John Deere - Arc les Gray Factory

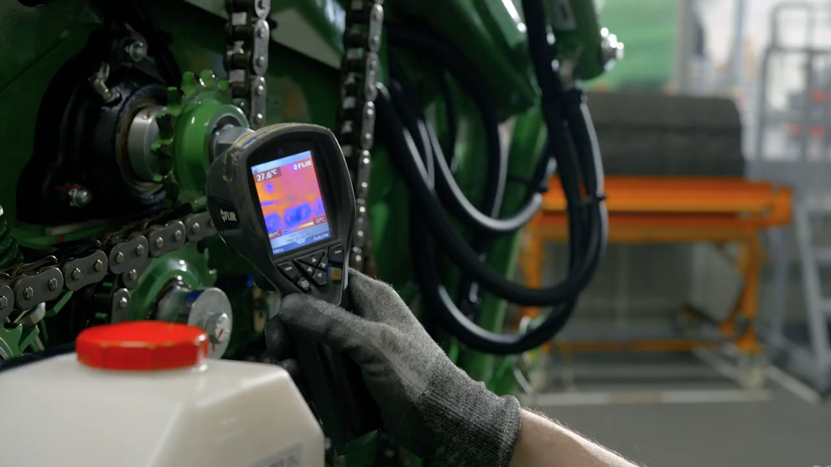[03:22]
The machines are controlled using thermal cameras, UV lamps and acoustic scanners, for example.